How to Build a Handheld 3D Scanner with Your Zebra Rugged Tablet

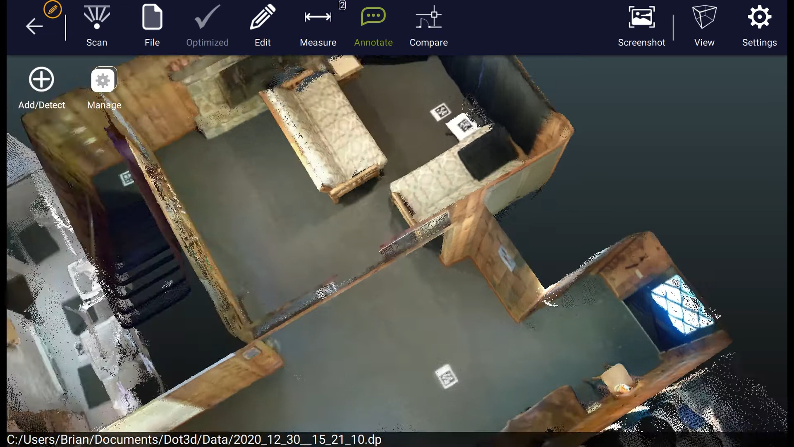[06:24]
Lastly we also have the annotation capability. So as a quick example I'm going to add a note to each of the pieces of furniture in this room calling this couch 1 and just with the tap of your finger or the click of a mouse calling this couch 2.
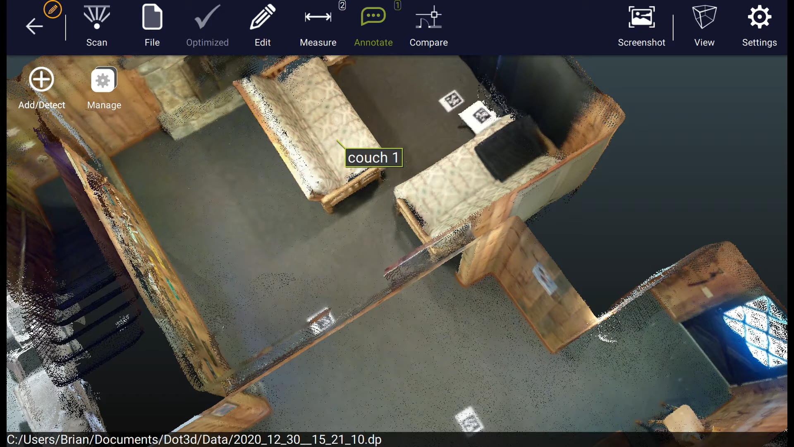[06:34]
You can also add photographs, surface area measurements,
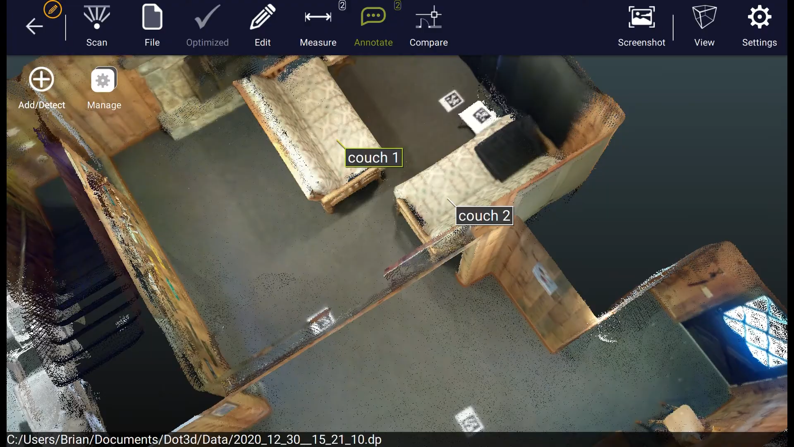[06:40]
piping dimensioning, all to different types of annotations or set up your own annotation classes. Once you're ready to save and move forward with the data outside of
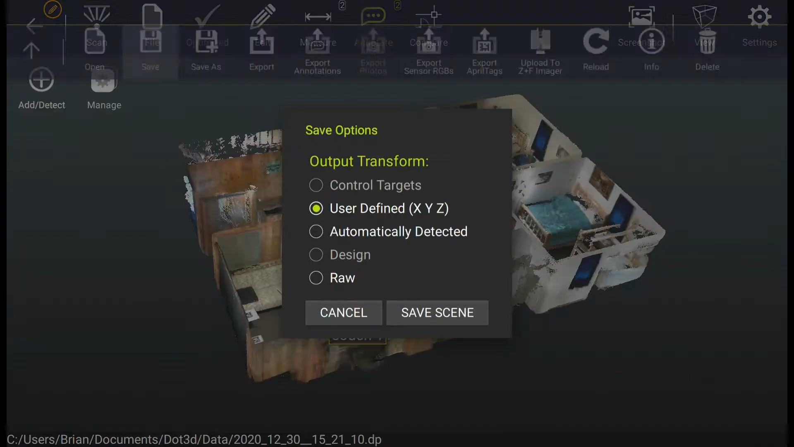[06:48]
.3d you want to go to file save or file export.
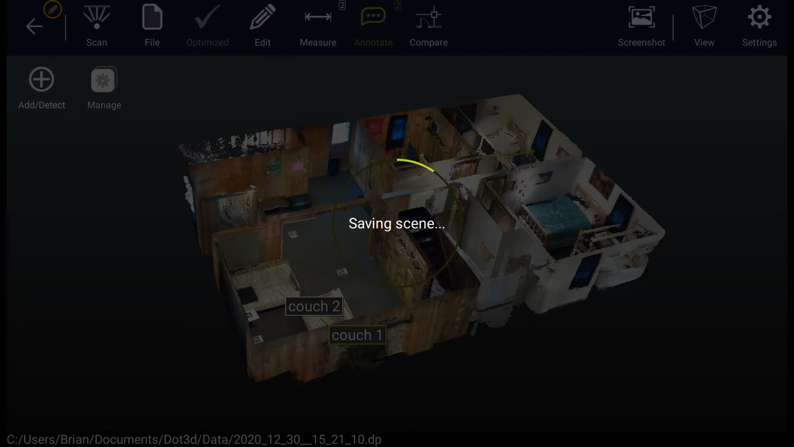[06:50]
In this case we're saving directly to the .product DP compressed point cloud format which is compatible with a wide variety of partner applications.